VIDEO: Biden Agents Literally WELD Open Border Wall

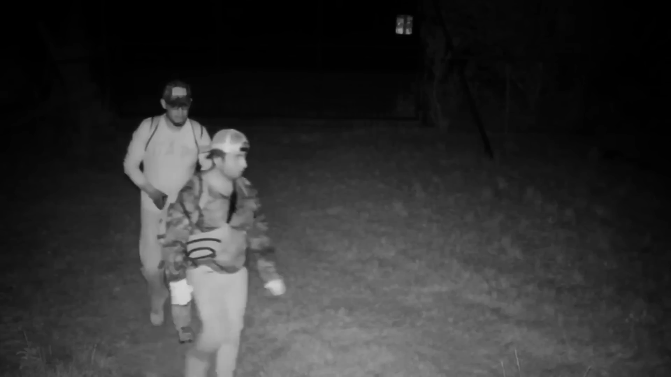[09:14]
These people are known as the gotaways, the people who got away. And up until now, these gotaways were not really part of the conversation.
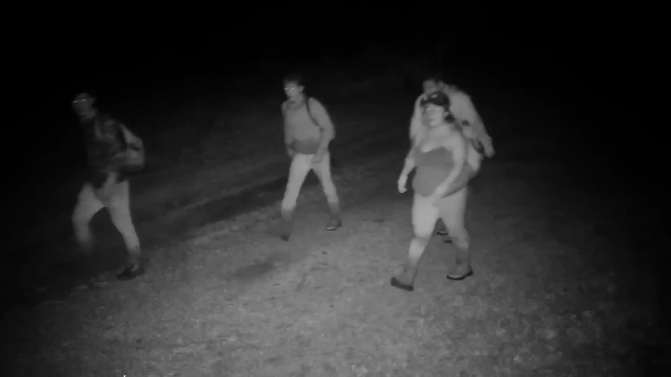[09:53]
These are known as the gotaways. You can safely assume that anybody that went through the extra effort to avoid U.S.